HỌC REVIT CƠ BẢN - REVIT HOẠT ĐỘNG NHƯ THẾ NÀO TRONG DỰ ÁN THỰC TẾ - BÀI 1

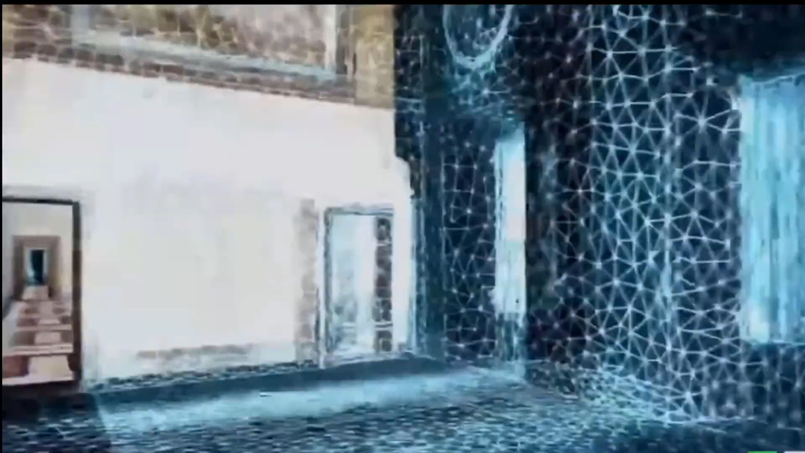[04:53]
thì chúng ta có thể sử dụng 3D Scan Model để xem lại dự án thực tế nó như thế nào để giúp cho thiết kế chính xác hơn.